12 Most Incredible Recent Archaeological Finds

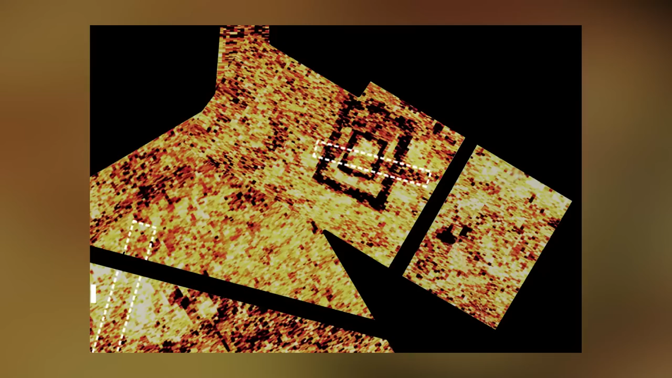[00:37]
studies revealed a walled enclosure with a gateway leading to a processional way. The mapping data also suggests a
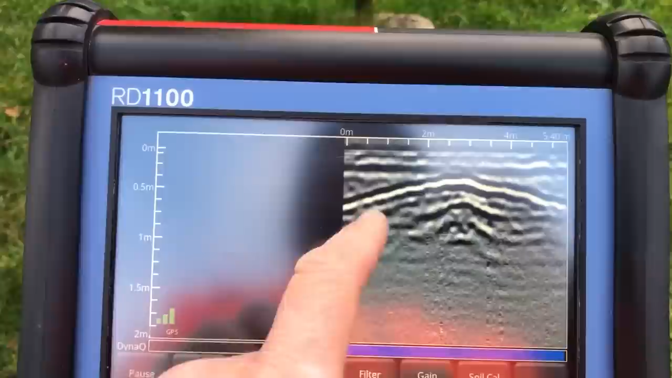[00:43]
roadside mausoleum outside the enclosure and what could be the base of an altar close to the temple.